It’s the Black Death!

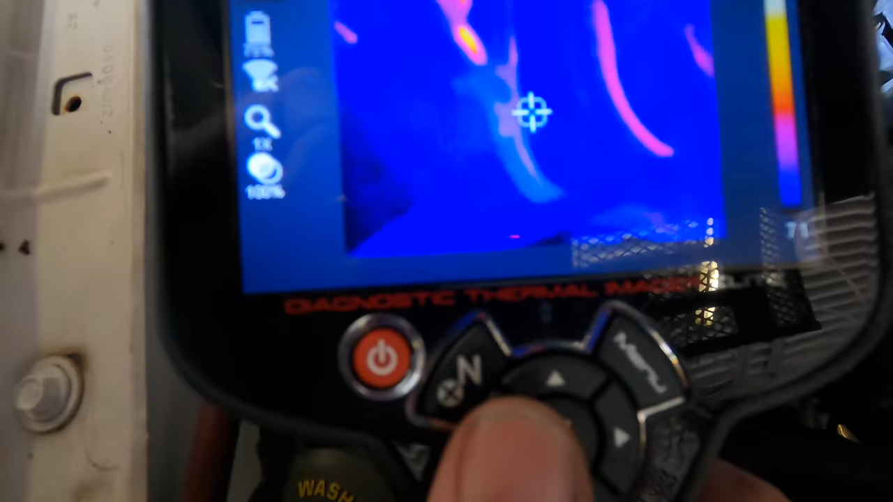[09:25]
see a similar condition both lines are roughly the same temperature 84 degrees